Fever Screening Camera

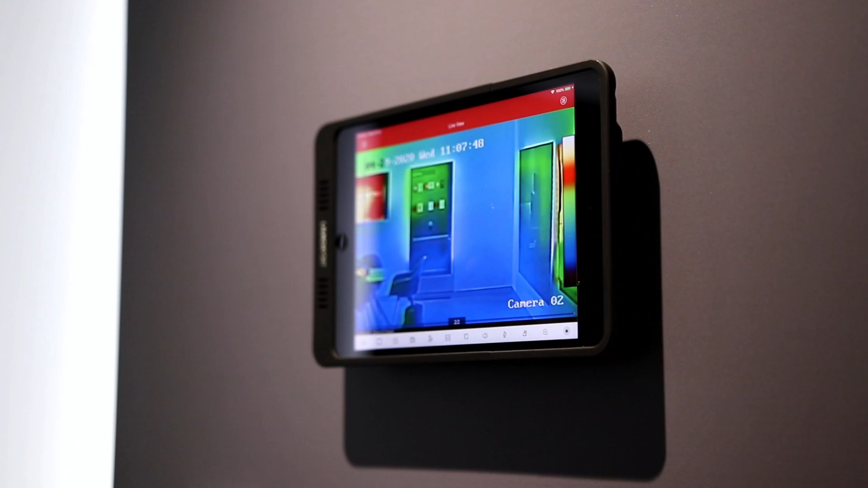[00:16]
Hikvision's fever screening thermographic cameras are designed to detect elevated skin surface temperatures and can thus be used for rapid and preliminary fever screening in doctor surgeries,